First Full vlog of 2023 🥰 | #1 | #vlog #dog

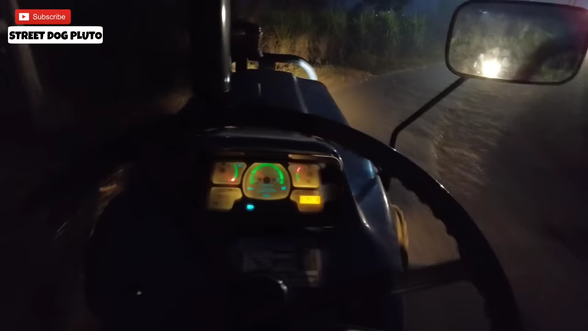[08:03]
वैसे गाओं में गुज गए है बस पांच मेट में ही घर पहुच जाएंगे
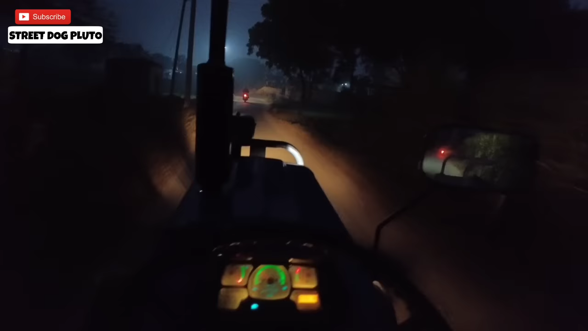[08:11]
हमारे गाओं में मतलब पेड बहुच जागा है देखो आप देख सकते हो कितने पेड है पढ़िया है यार हमारा गाओ
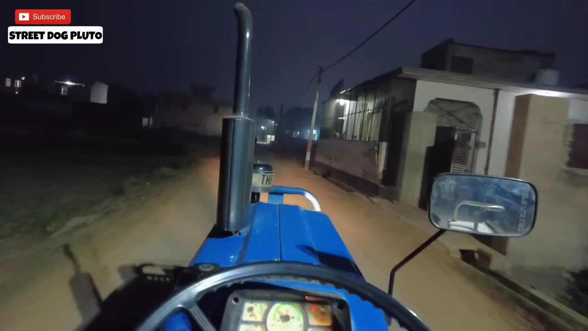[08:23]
बस घर के पास पहुच गया हूँ मैं मैं सब्सक्राइब बहुत जादे बढ़ चुगी है ठंड लग लिया मुझे टेक्टर चलाते हुए आज का पूरा दीन ही ऐसा चला गया तो अले खाद लाया हूँ